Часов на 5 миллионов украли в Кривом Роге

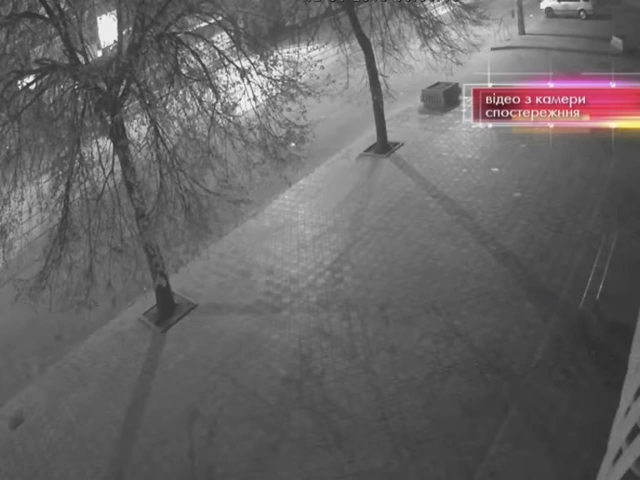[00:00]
Нічний напад на магазин годинників у Кривому Розі зафільмували камери спостереження. На відео група озбройних чоловіків розбиває кувалдою вітрину і безперешкодно потрапляє всередину.
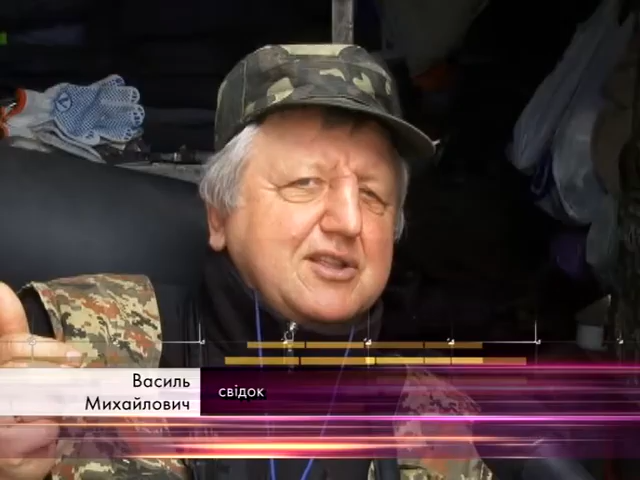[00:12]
Четвертий, що, напевно, є ватажком угруповання, залишився чатувати на вулиці. Його поплічники в крамниці діяли швидко і злагоджено.
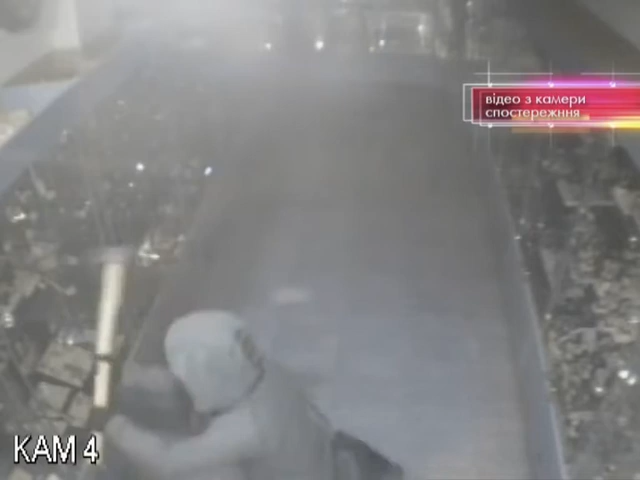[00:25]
Лише 40 секунд і полиці з найкоштовнішими годинниками порожні.